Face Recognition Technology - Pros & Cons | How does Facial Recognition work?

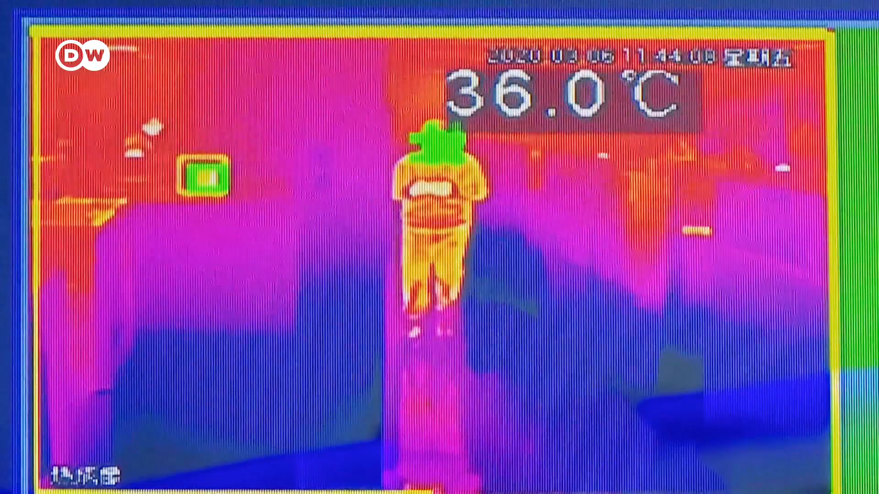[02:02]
On screen: spot 36.0°C
If the camera's connected to a temperature sensor,
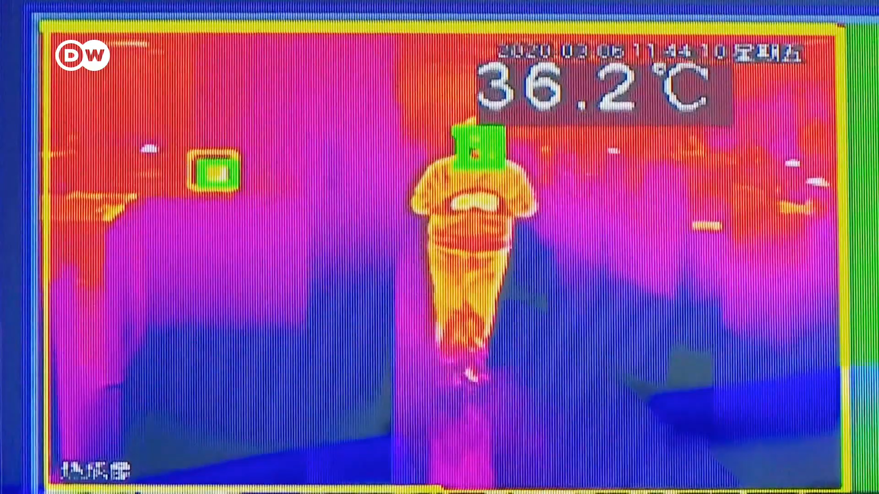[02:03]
On screen: spot 36.2°C
it can even measure a person's body temperature and inform the authorities if someone has a fever.